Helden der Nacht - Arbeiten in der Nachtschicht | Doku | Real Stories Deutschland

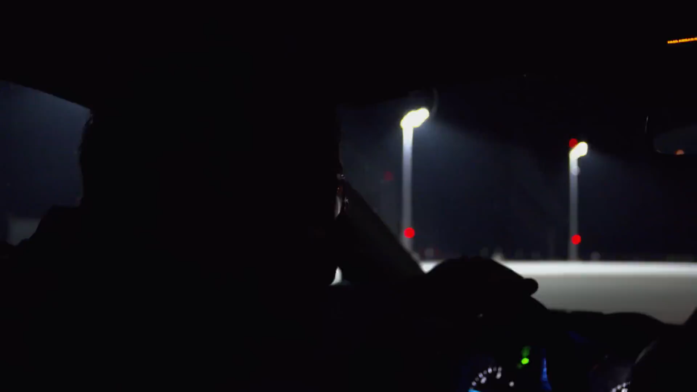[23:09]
Das ist für mich schon jedes Mal wieder schön, wenn ich da rausschaue und sehe, wie die Halle schön erleuchtet ist, wie die Lichter leuchten. So eine unberührte Fläche kriegt jeder zu sehen.